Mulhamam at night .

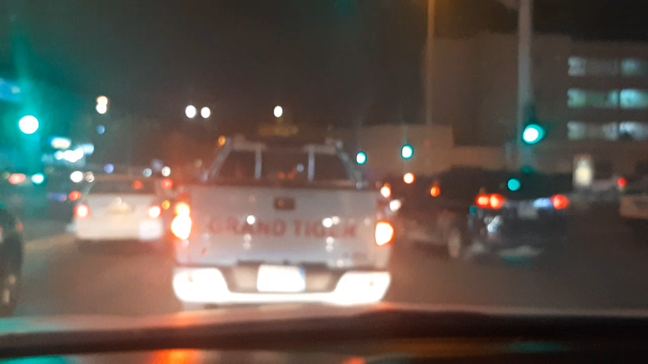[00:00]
So let me take you inside the Mulhamam, inside the Mulhamam where the resident resides.
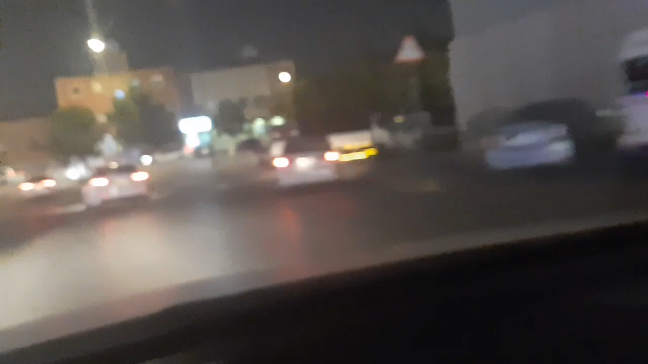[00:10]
I just want to take you there and see how the environment is. It's quite a good environment. I mean, environment is not risky.
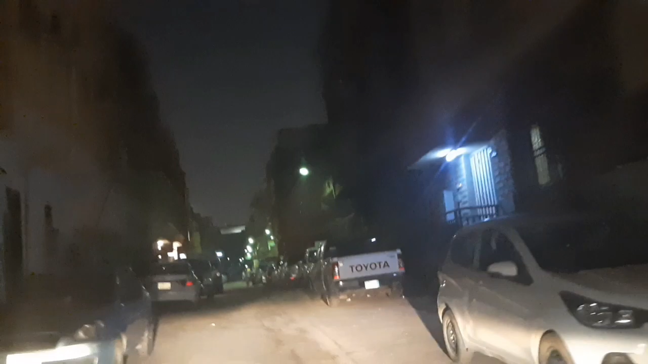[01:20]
It's a quiet place right now. And you can see for yourself how the cars are being parked. A very narrow road. It's quite a good place. See, everybody is parked his car.
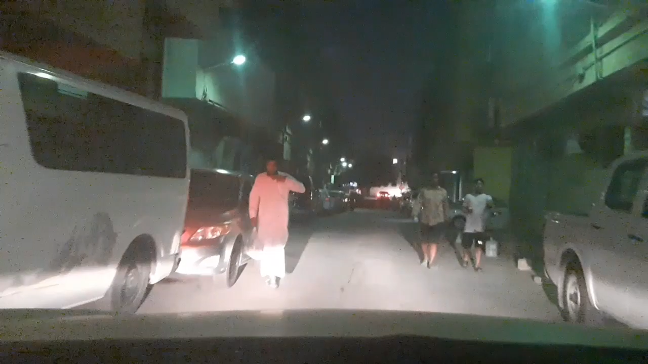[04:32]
See, as you can see how busy it is. A very narrow road, but a very quiet place sometimes. This place actually is called Shargia. This is Shargia, whereby once it was dominated by the
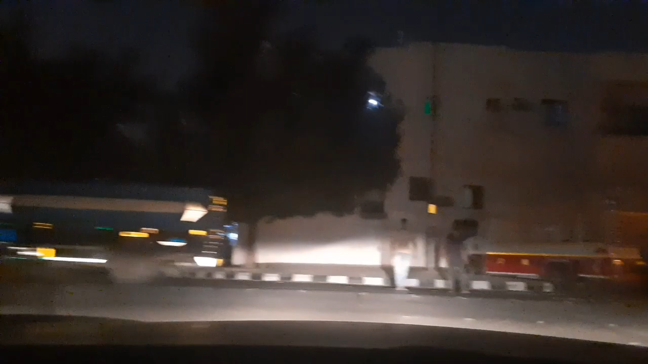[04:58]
was dominated by the Ethiopians. So let me cross from here. I go to the main road. There's a car that is coming there.
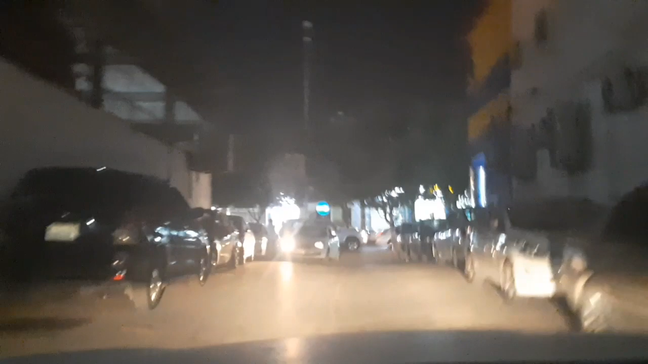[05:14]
So let me just allow him to pass. Okay, okay, bro.
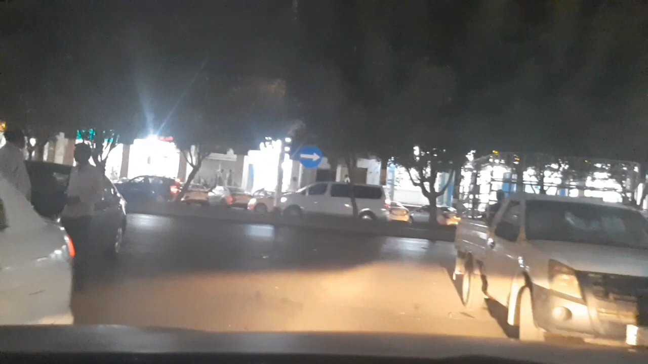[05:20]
Okay, okay, okay, okay, okay, okay. All right.
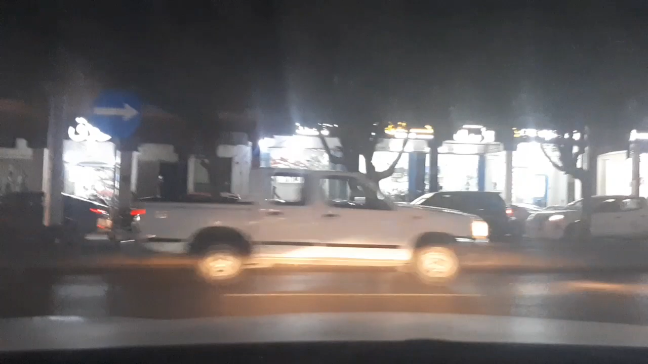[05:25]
This is now the main road. This is now the main road. I have come out from the residential area. Now I'm in the main road, of which I will take you to the far end, and you can see for yourself.
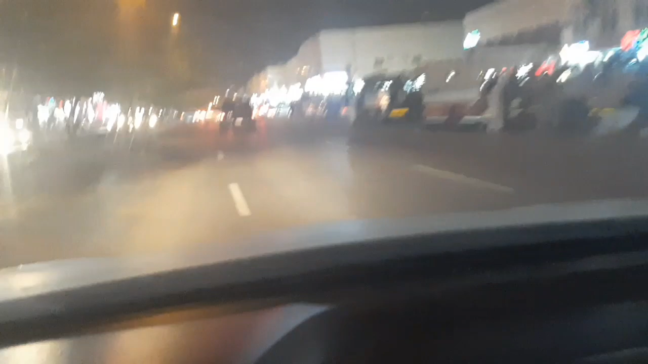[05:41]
It's night. People now buying the food. All these are the restaurants, and we have some shopping center, mobile shops.
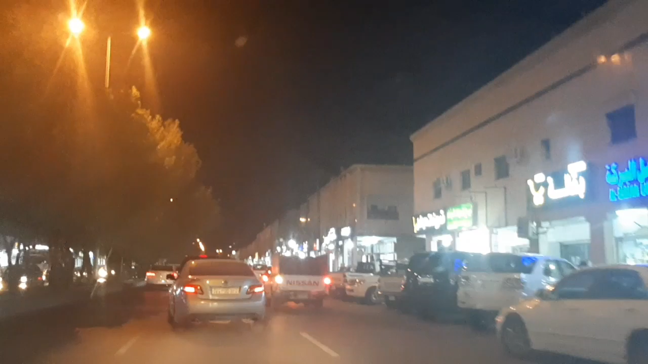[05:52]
We are here.
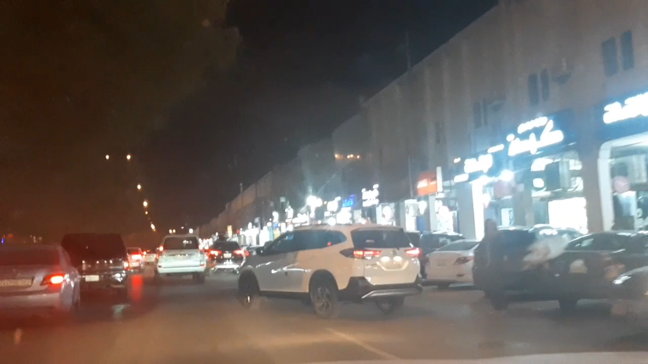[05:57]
So if you need to repair a mobile, you can just come here and buy any phone,
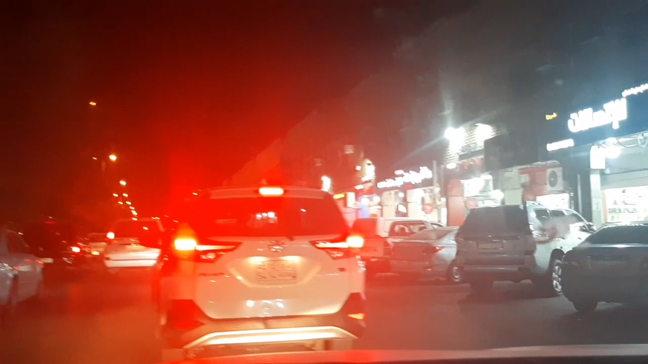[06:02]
any kind of the phone you need, any kind of line, maybe Mobile, Zain, STC, Labara, depending on your choice. Well, let me just pass this guy. Okay. See, the guys are carrying mattress. They have bought a new mattress there to enjoy tonight.
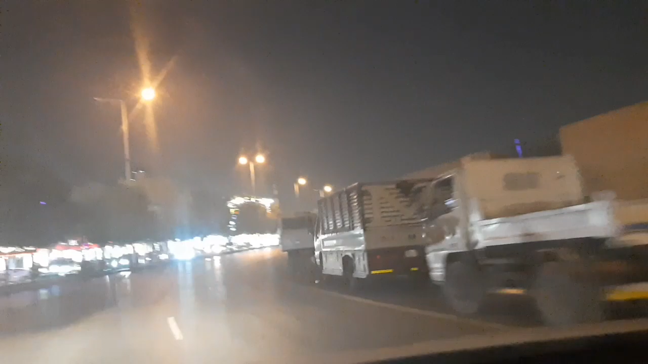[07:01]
Actually, this is a municipality place whereby all the corpses are being buried here.
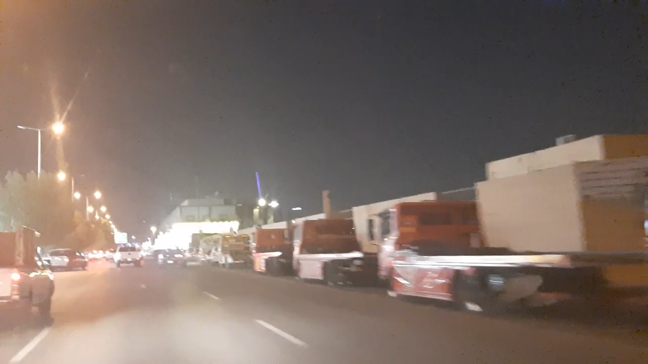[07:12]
And let me show you something else here. This is where we bring our cars when they are broken, when you need to buy a battery, when you need to change your tires. You just come to see these guys.
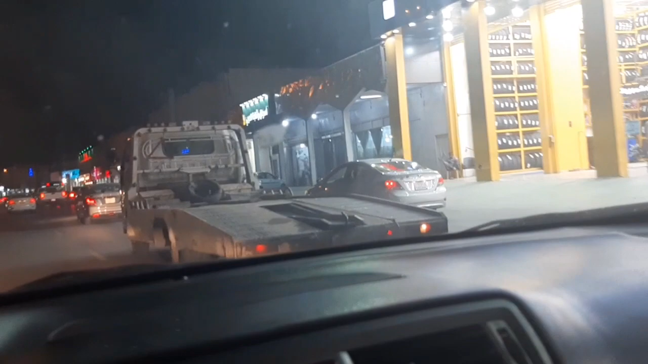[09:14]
and the other side we have also Ethiopians too. And also, if you go inside here, they're on my right side,
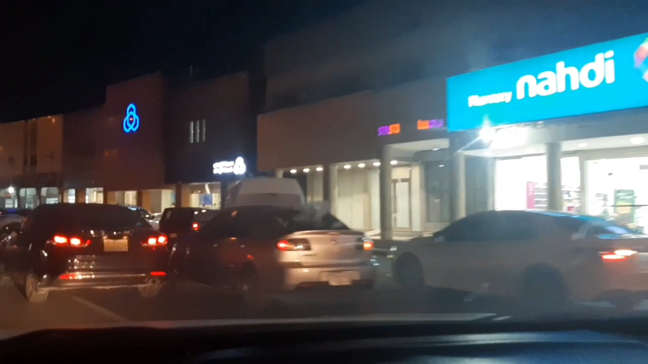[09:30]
where I'm filming, you can find also some foreigners are there. Maybe I'll take you there, before I end my video, I just want to take you there, and you'll see for yourself
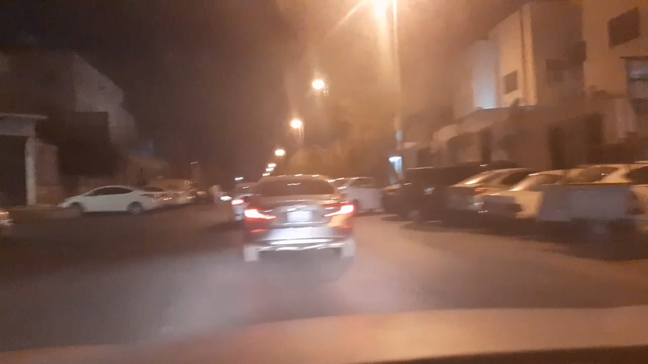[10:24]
residential area. It is just opposite Sharia. This is normally dominated by the Filipinos, few Pakistanis, Indians, Kenyans, Sudanese, and Egyptians, and Saudi as well.
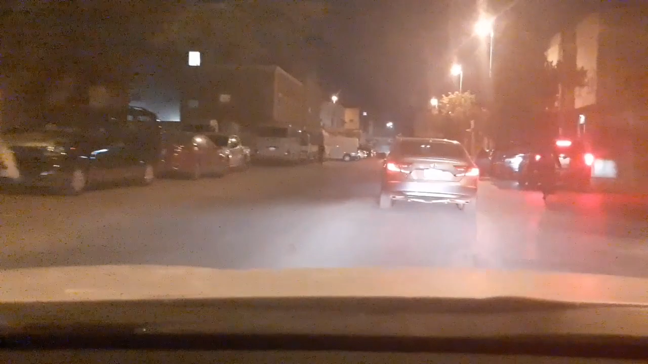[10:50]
But here mostly they are the Saudis. They have their own houses here. The inhabitants of this land, they have their own houses here. And you know, one good thing about this area is that they normally rent. If you want to rent your house here, you can pay in six months or yearly. 6 months or yearly.